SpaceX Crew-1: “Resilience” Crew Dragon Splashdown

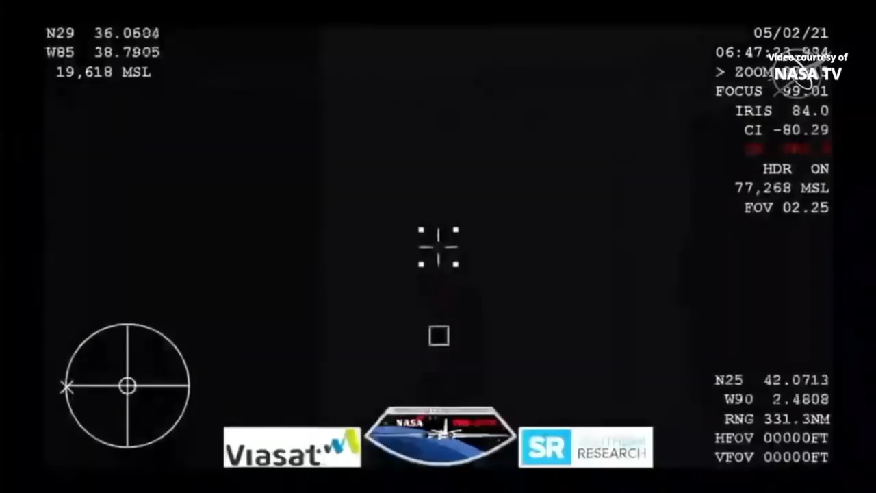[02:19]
And this view from our WB-57 aircraft.
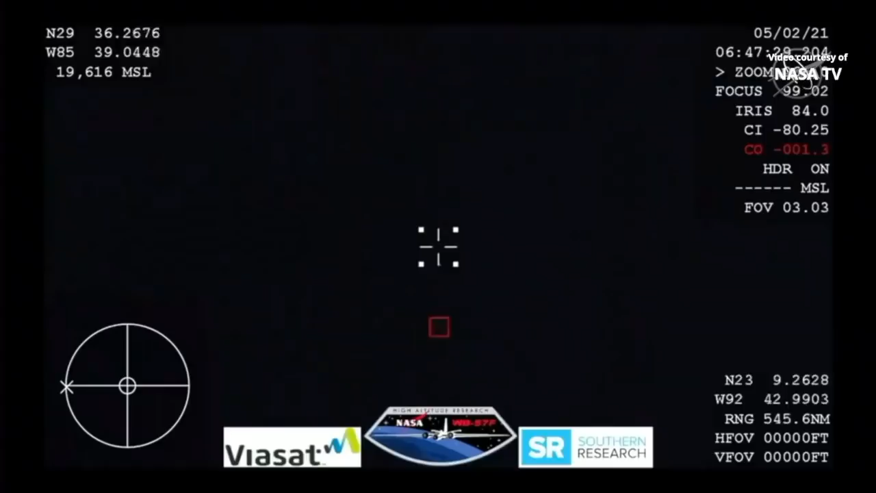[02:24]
With its thermal imaging cameras, we will be looking for the Crew Dragon to come into view.
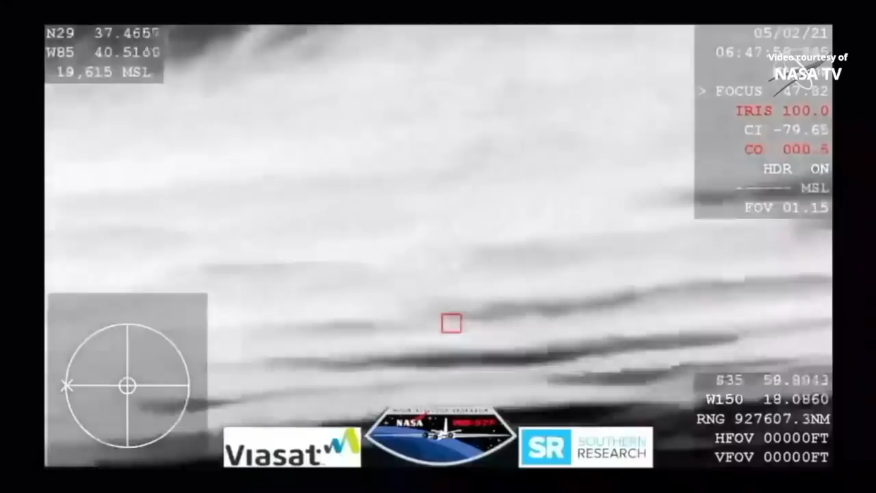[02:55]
And so the capsule itself goes in sort of bottom first.
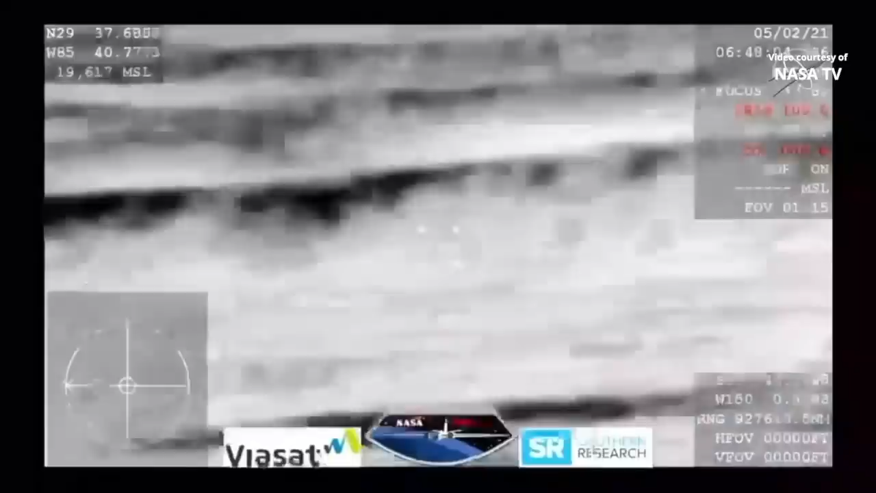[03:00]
And that lightweight material, that is just a fantastic shot.
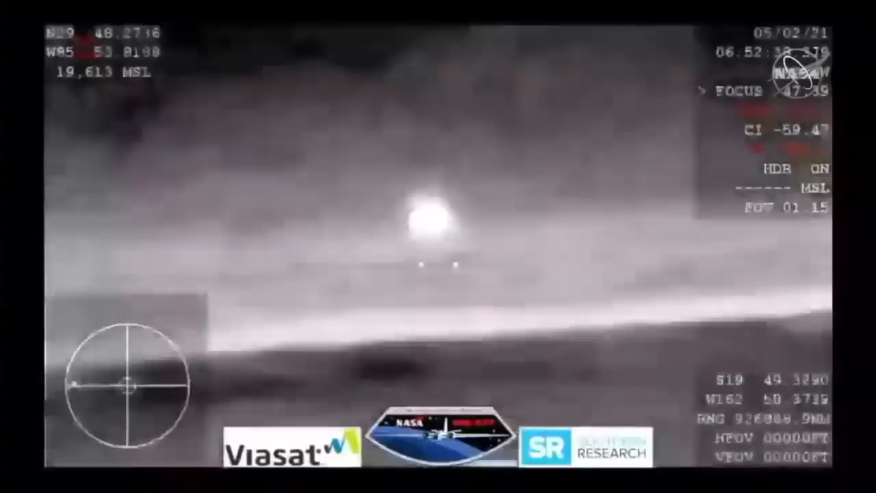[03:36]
Crew Dragon continues, and it looks like those might be our drogue shoots.
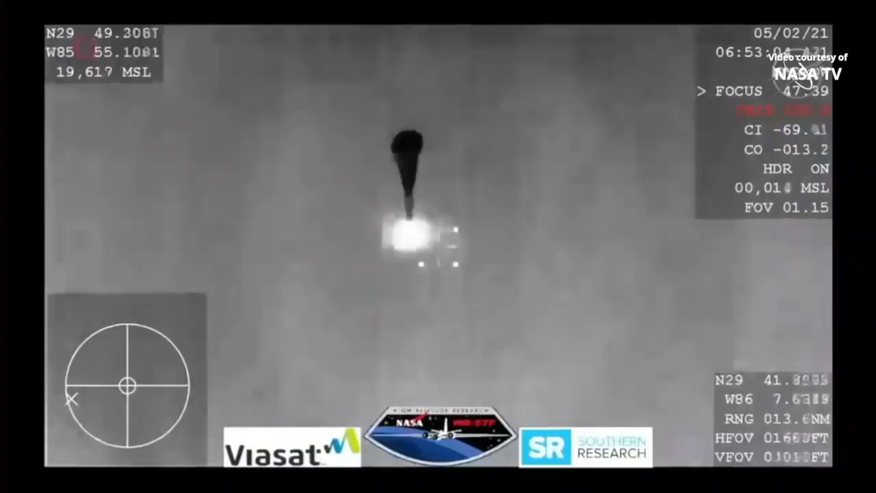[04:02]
Continuing to hear good news after good news, two drogue shoots have deployed. Everything looks nominal, and we're slowing the dragon vehicle down.
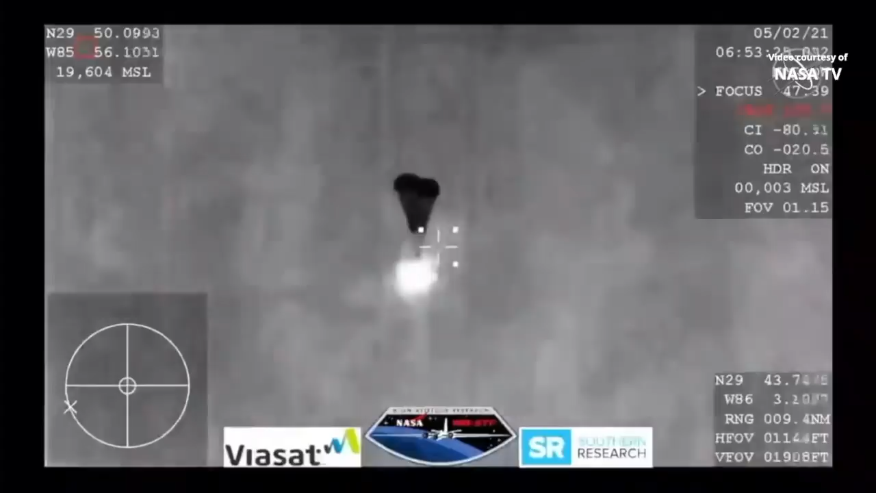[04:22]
And those four drogue shoots.
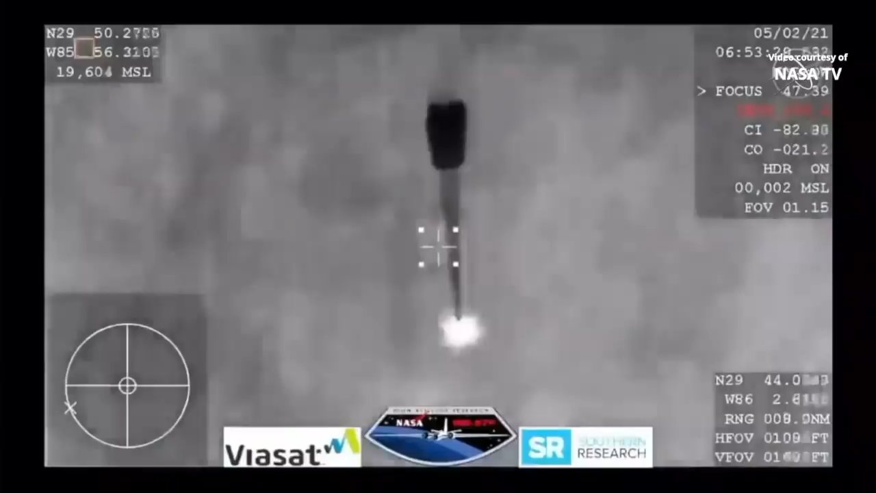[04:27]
Oh, you can see them being pulled out now.
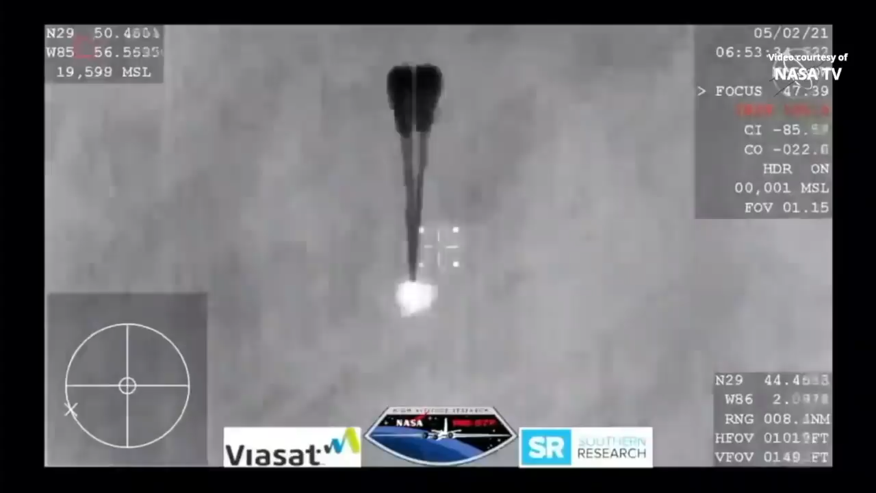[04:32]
Visual on four mains.
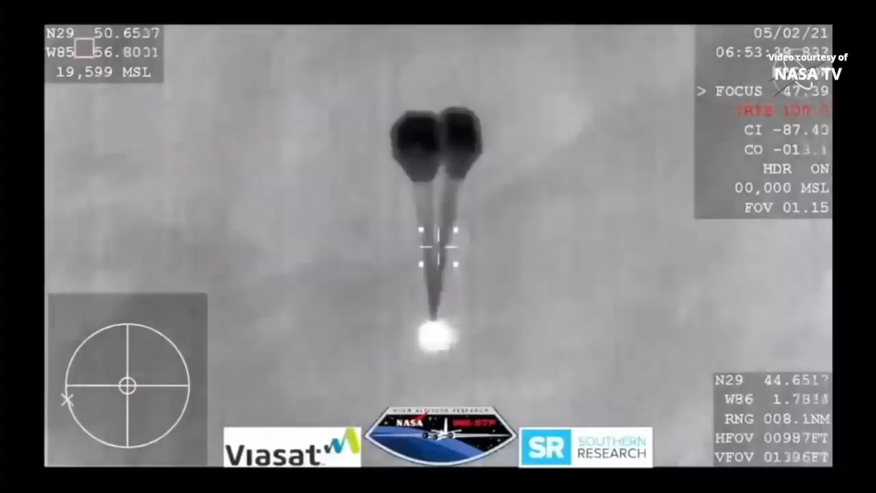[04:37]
And resilience copies, and we see a nominal descent rate.
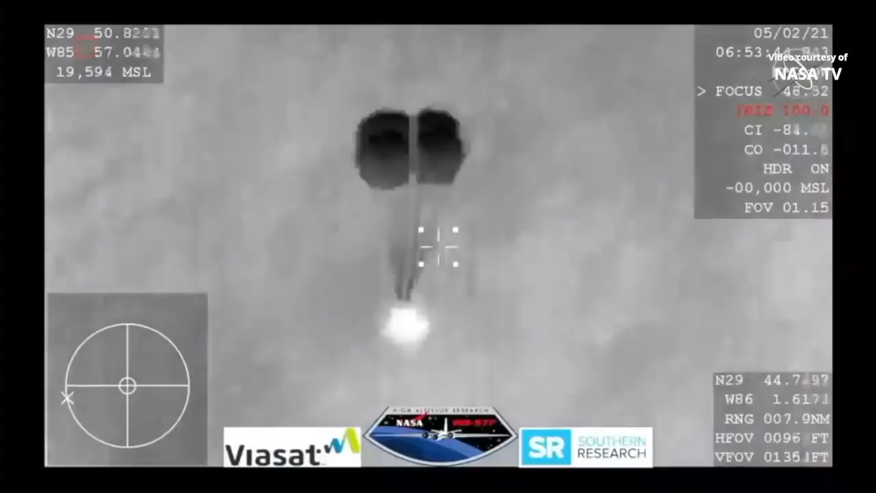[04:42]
SpaceX copies and concurs nominal descent rate.
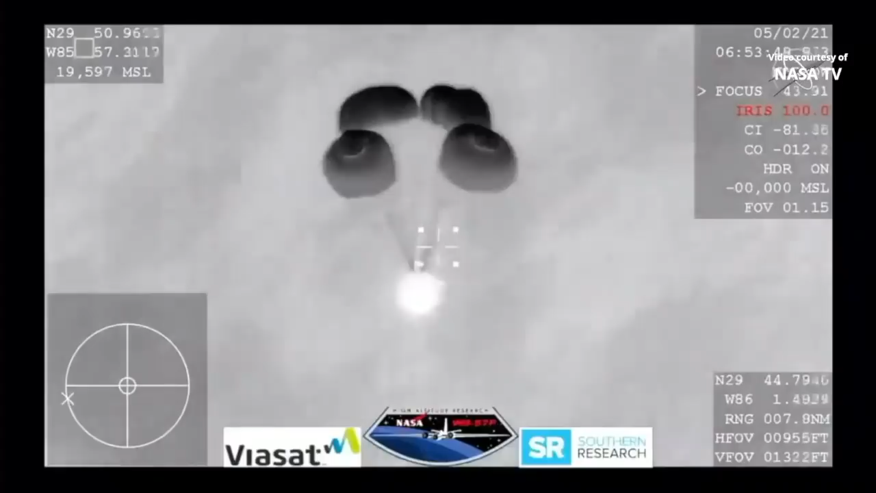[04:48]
And this view coming from the WB-57,
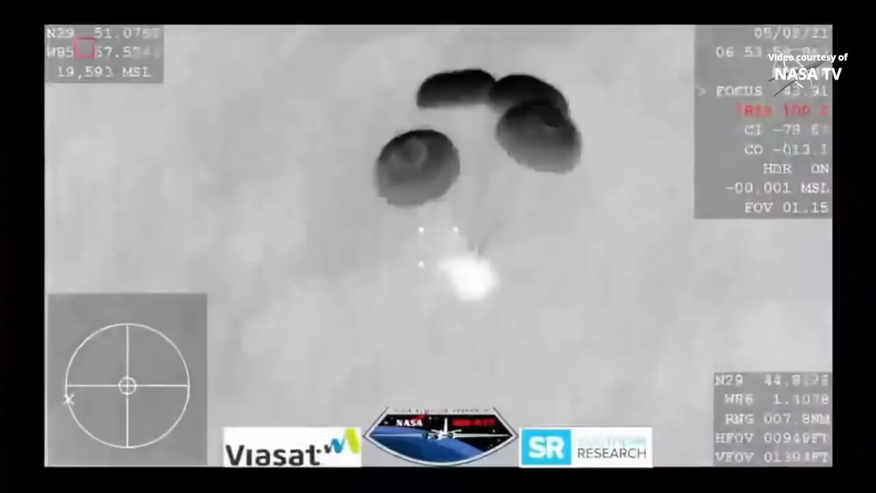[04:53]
very clear image of those four main parachutes, slowing the vehicle down to what will be about 16 miles per hour prior to splashdown just off the coast of Panama City, Florida.